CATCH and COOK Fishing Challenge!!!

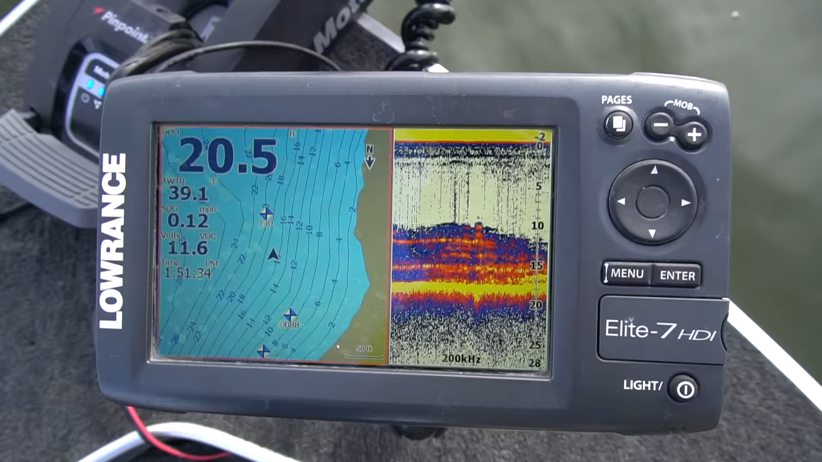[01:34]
On screen: speed 0.12 mph
So that's the brush pile, right? Yep. That right there is the brush pile that we are that we're gonna fish.
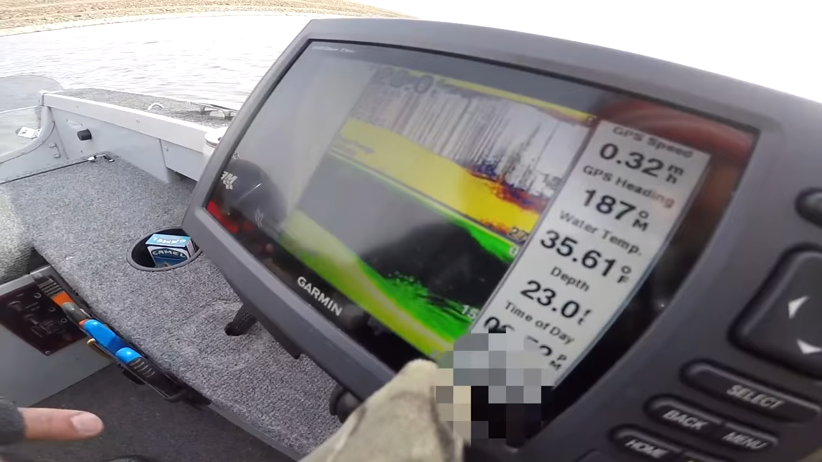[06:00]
On screen: depth 23.0 ft, water 35.61°F
All those dots, those are fish. Is that what you said? Yep.
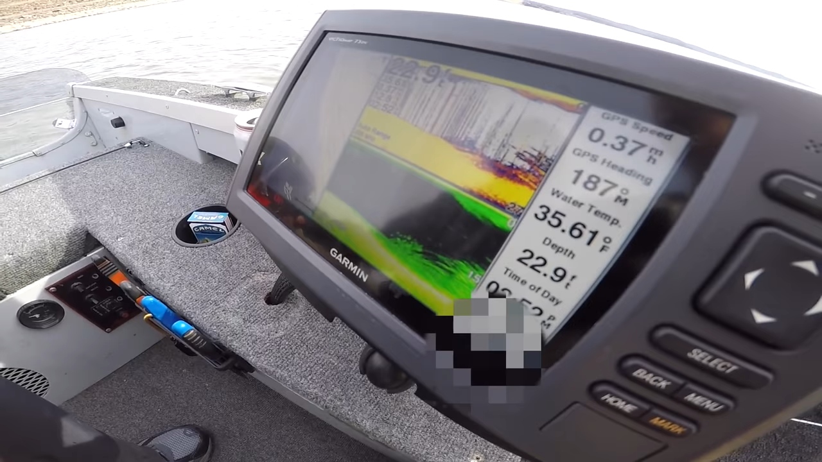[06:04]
On screen: depth 22.9 ft, water 35.61°F
And that's brush next to it? Yep. So we got brush on the right and fish on the left.